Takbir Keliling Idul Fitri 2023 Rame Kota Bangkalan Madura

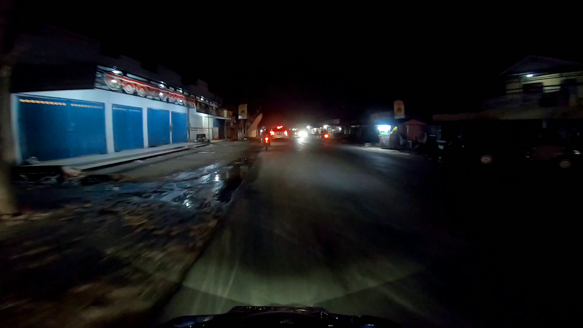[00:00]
di depan ada. Oke, assalamualaikum. Opening dulu, ada pocong bos. Assalamualaikum warahmatullahi wabarakatuh. Posisi di pasar Patemon, ada pocong berkeliaran.
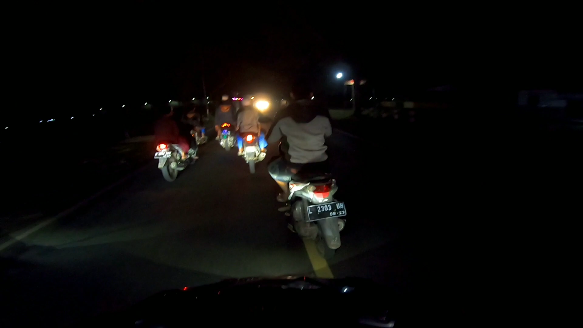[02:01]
Ayo nyalip nyalip nyalip nyalip nyalip nyalip, pokok anda bisa, anda bisa nyalip. Allahu Akbar. Ayo nyalip, ayo nyalip nyalip nyalip nyalip nyalip. Apaan ini?
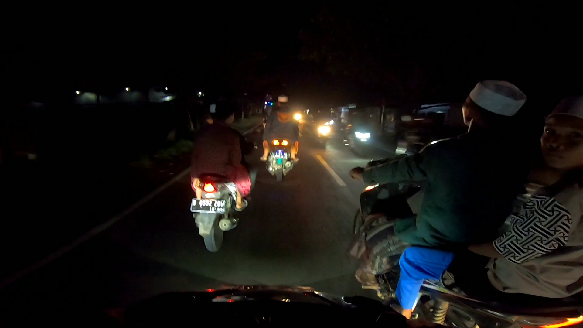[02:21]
Ada komunitasnya bos. Hai.
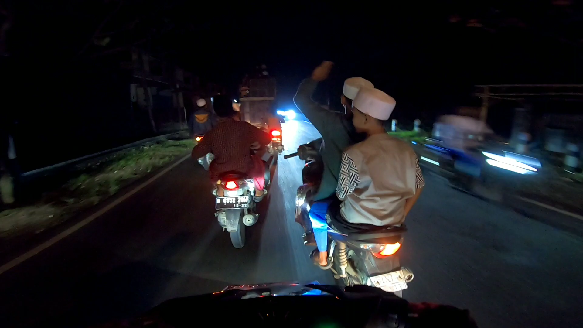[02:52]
Enggak bisa nyalip, cuk. Allahu, Allahu Akbar. Asik, Allahu Akbar. Walillah ilham. Ah, susah bener nyalipnya.
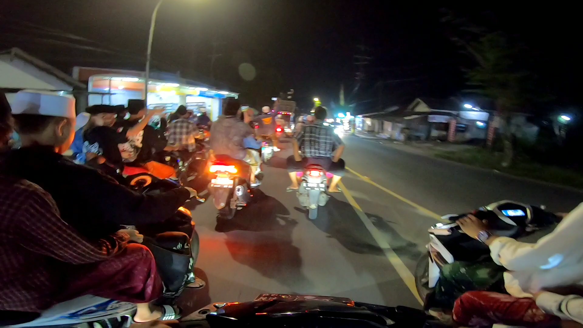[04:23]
Gak bisa nyalip dong. Kampret dong.
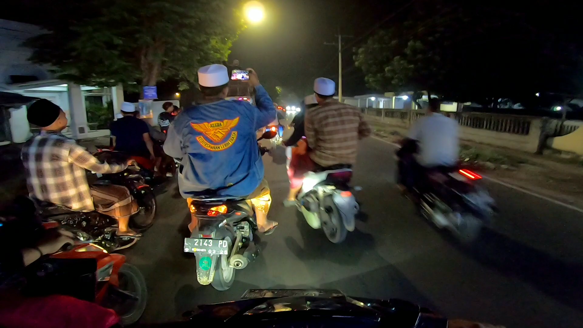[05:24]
Polisi dong. Sabar Pak, sabar Pak. Oh, ambulan cuy.
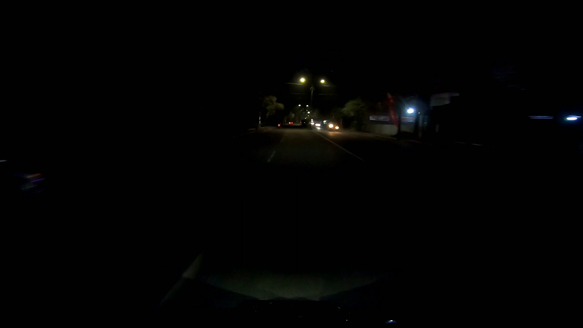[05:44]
Oke, bolo. Kita udah masuk Bangkalan Kota. Di sini malah gak ada apa-apa, coy. Sepi. Gimana dong ini?
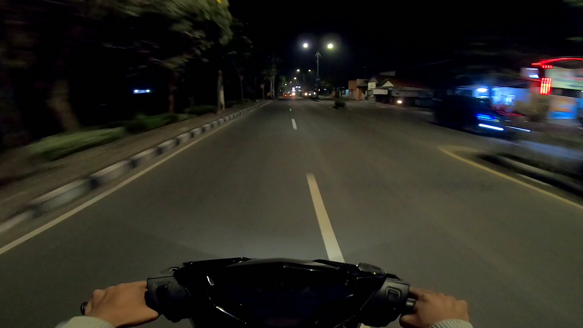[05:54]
Aduh. Lampu merah udah mati, guys.
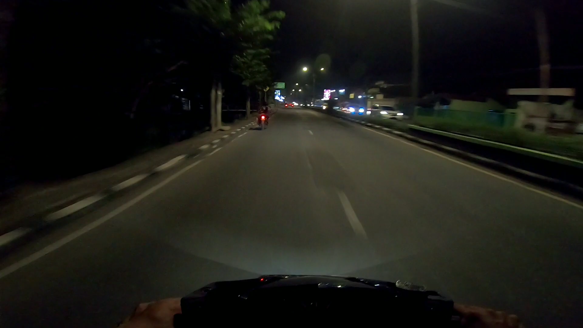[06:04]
Jam menunjukkan jam 10 ke atas ini. Udah ada penjagaan ketat dari Bapak Kepolisian Republik Indonesia.
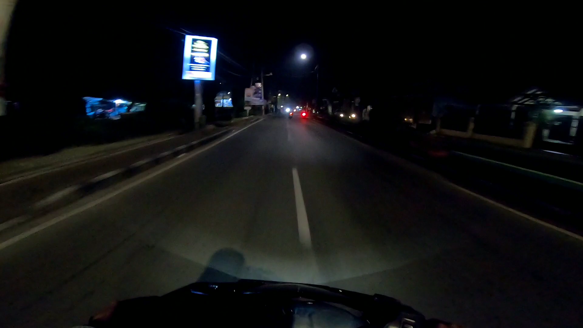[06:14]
Biasanya di sini dijaga, bos. Sekarang kok enggak?
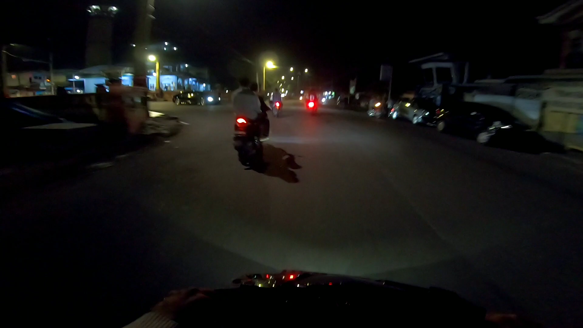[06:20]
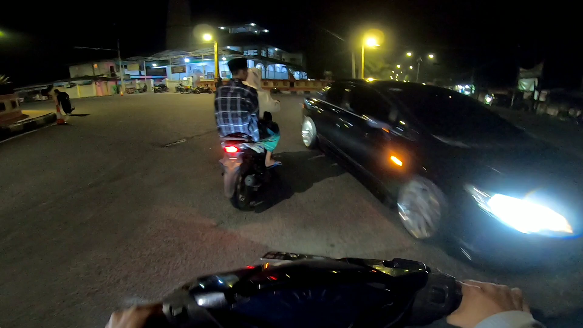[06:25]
Nah, itu polisinya di situ semua, guys.
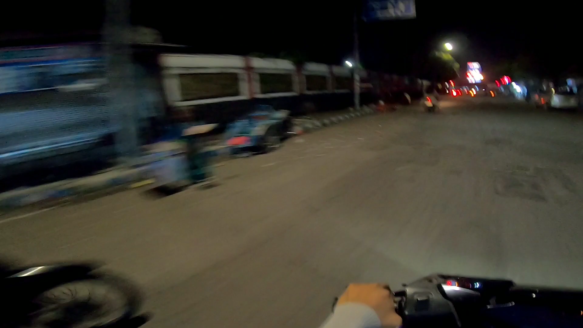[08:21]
Nih di sini ada jasa penukaran duit. Malam terakhir ini mah, besok udah gak pake tuh duit baru. Lah gua nggak nyok gak menerobos lampu merah cuk.
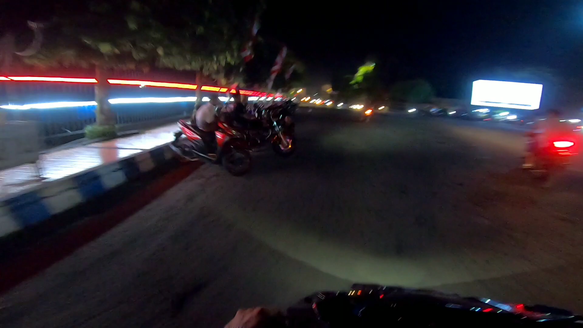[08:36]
Di sini full anak-anak ini besti ngabers.
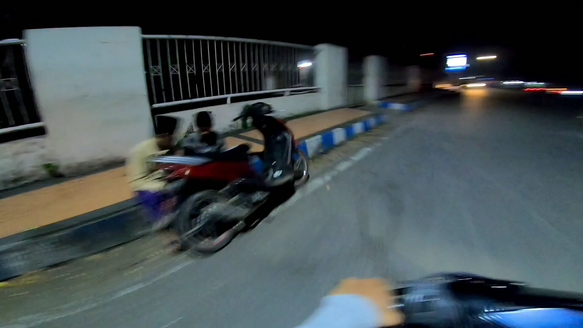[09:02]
Balik aja lah.
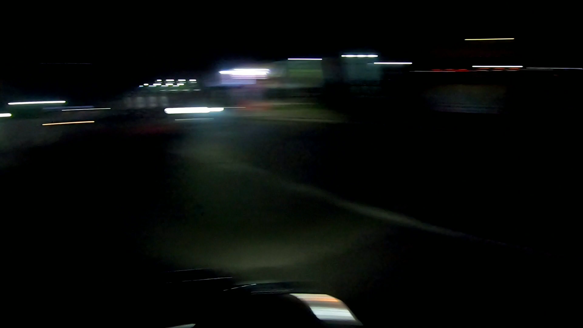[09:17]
Banyak yang pada nongkrong di sini.
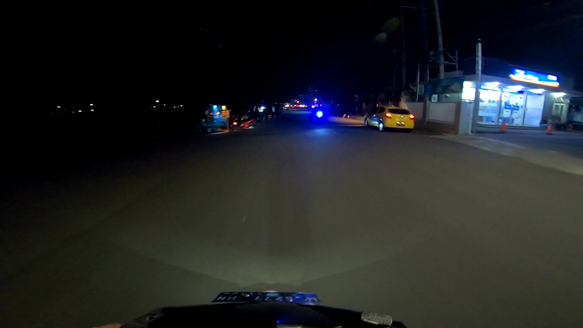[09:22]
Gelap-gelapan. Udah malam ini, bos. Aduh.
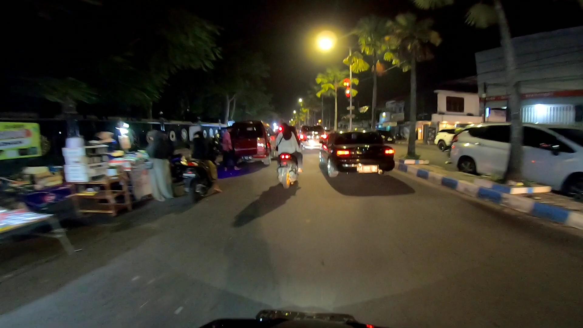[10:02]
Sebelah barat itu apa namanya? Baju-baju. Udah pada nutup.
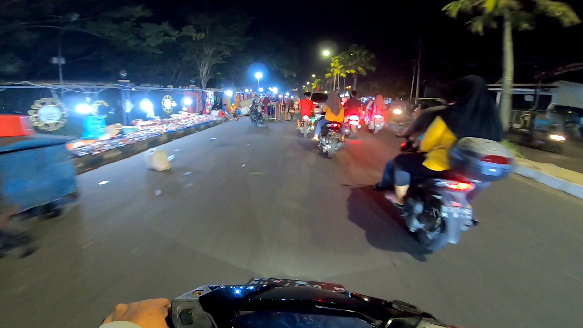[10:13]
Udah pada tutup semua.
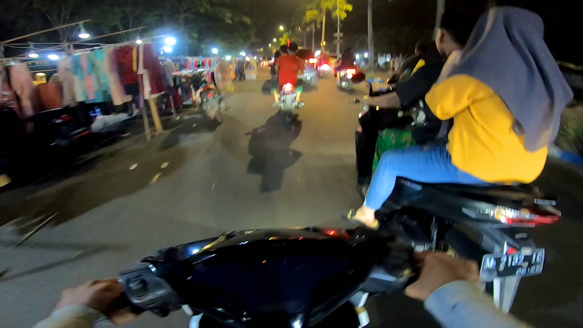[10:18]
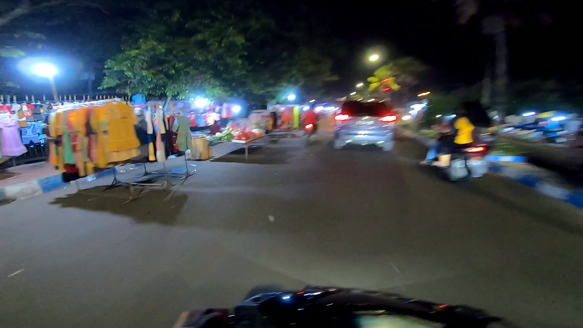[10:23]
Ini baju-baju guys. Terakhir nih sekarang. Ini noreng fin petin.
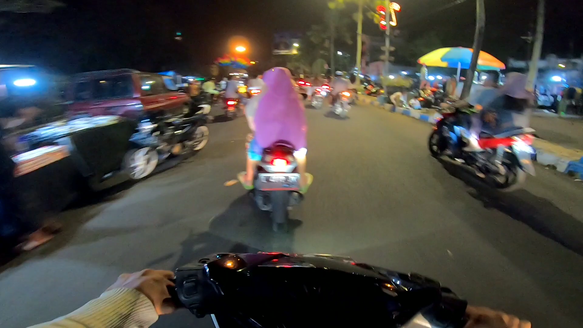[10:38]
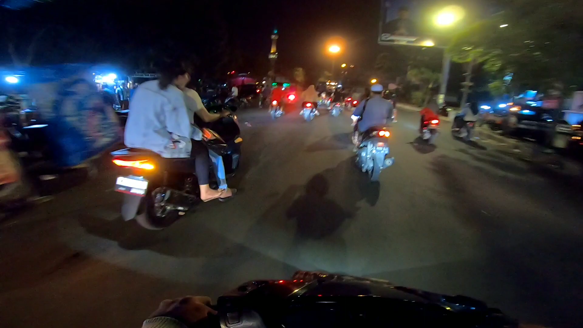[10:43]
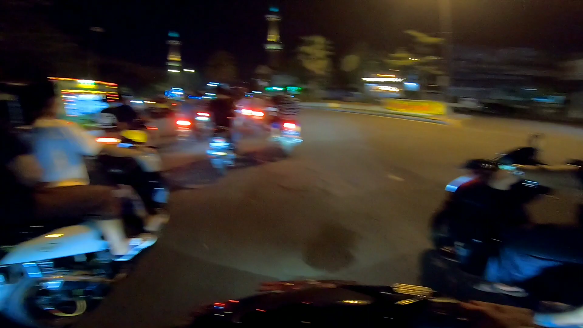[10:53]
Pos penjagaan Polres Bangkalan. Kita nyalipin ya, biar gak macet.
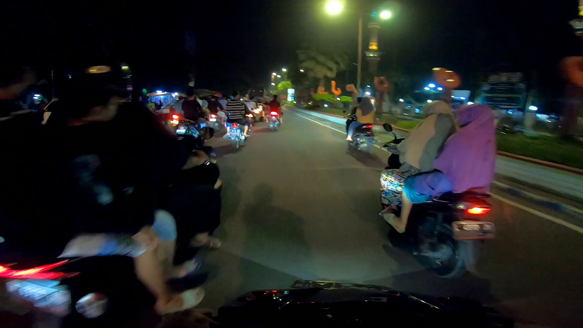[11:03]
Ah, ketemu orang ini lagi, cuk.
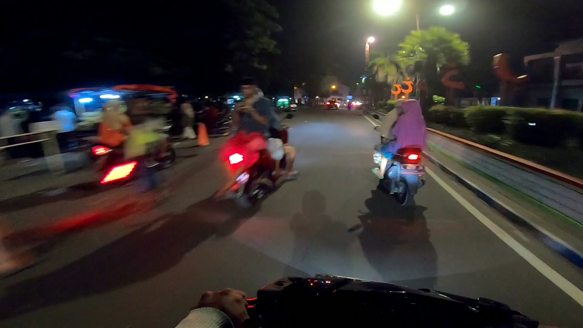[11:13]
Sepi dong di sini. Kalau yang nongkrong-nongkrong sih masih rame ya. Cuman kalau takbir kelilingnya gak ada, bos. Wow, lihat tuh, para nongkrong semua di sini. Di mana lagi yang rame ya?